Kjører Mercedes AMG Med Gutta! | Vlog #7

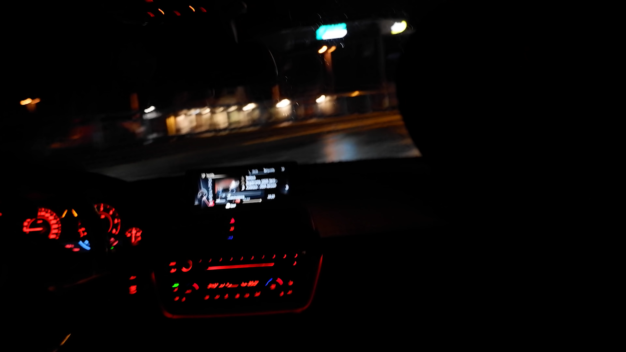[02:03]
We are there now at the Drottningsvik. Here is Apotek and everything. And Rune & Blee, yeah, shout out, sponsor him. Sponsor me, Apotek. I can talk with the Mr. Owner if you want to. Yes.
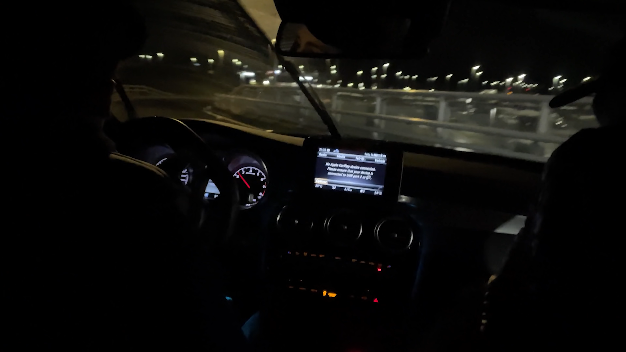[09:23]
Det er fete lys på bensinstasjonen. Ja.